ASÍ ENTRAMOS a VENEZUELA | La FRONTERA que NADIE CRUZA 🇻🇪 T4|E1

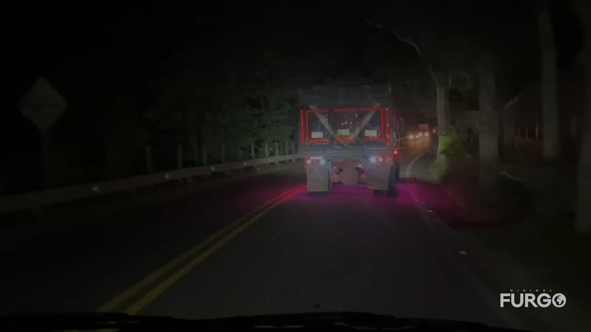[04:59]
Había muchos cortes en la ruta, así que nos agarró la noche, pero ya estamos muy cerca del punto donde vamos a estacionar hoy, en un lugar que se llama Don Juana. Fíjense ese camión que llevamos adelante. El estilo. Tiene luz por todas partes. Y bueno, eso es muy normal acá en Colombia. Los camiones le ponen muchas luces de cualquier color.